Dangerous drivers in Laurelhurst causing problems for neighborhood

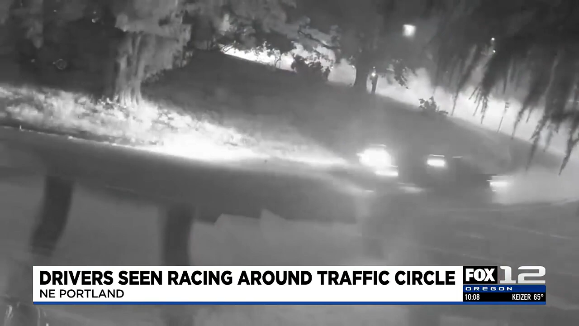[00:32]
A surveillance camera near the roundabout captured this video early Sunday morning. Drivers screeching around the traffic circle. Some people we spoke with say they could smell burning rubber from inside of their homes. Cars screeching and stopping and going on the circle. Neighbors say this kind of behavior has been going on for years and it tends to happen late at night not during the peak busy times for the Coast Circle like you're seeing now.